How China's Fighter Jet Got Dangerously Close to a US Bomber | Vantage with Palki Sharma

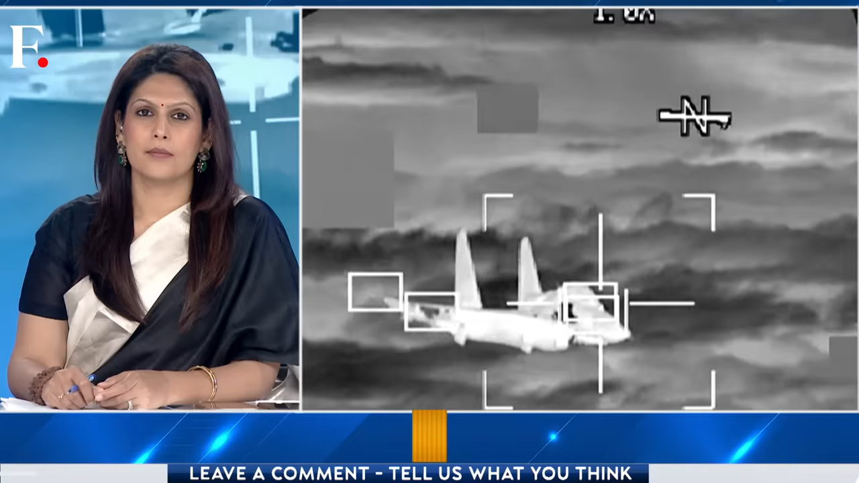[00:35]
that was a chinese military plane it was flying over the south china sea and it ended in an
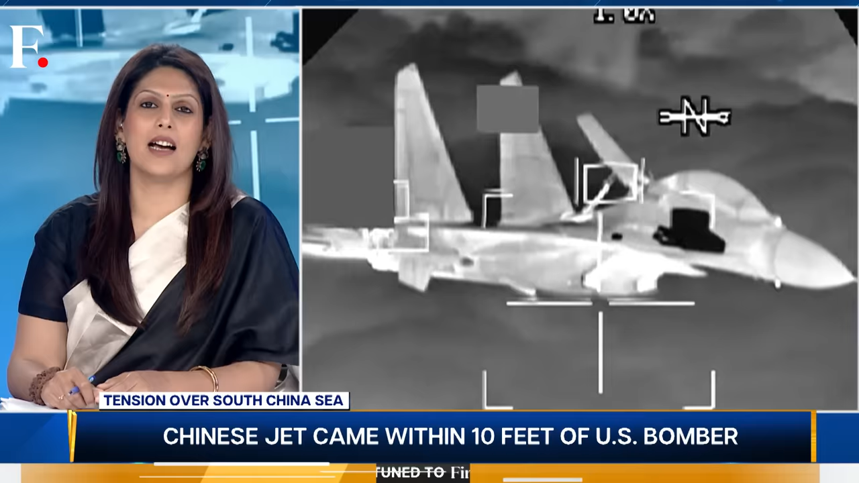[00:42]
unsafe maneuver this could have easily caused a collision
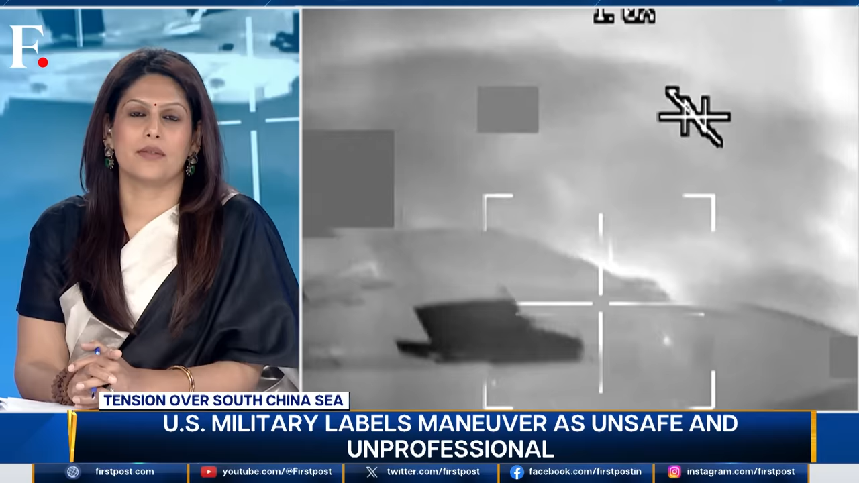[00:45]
the chinese plane had a close call with an american aircraft a b-52 bomber
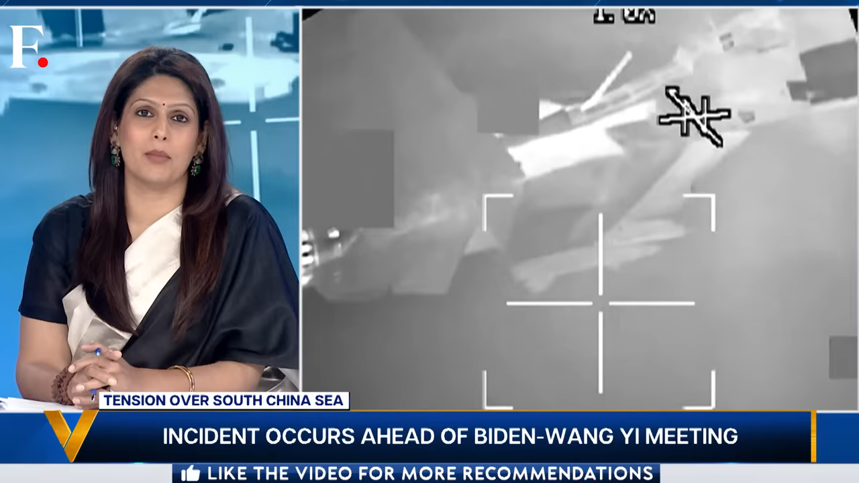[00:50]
it was airborne at the same time the chinese plane came dangerously close to it it was just
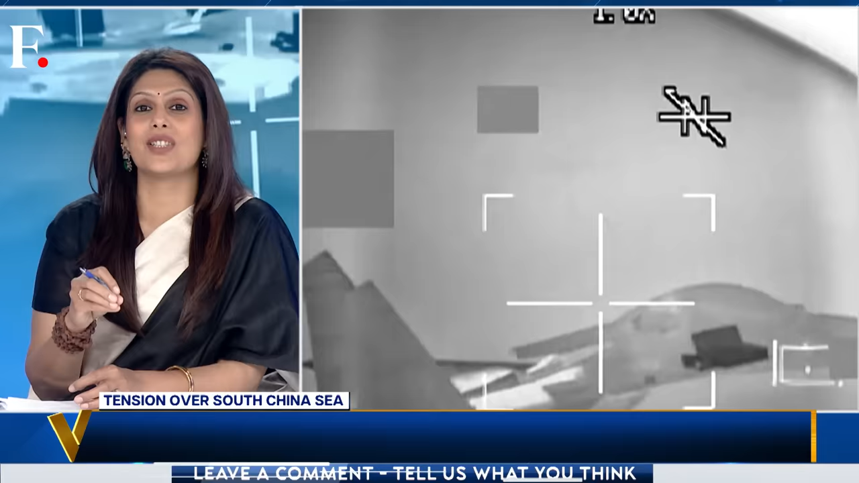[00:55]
10 feet away from the american bomber initially the chinese pilot approached rapidly then he maneuvered in front of the bomber and finally he crossed under the american jet's wing it was a very close shave now the u.s forces have released a statement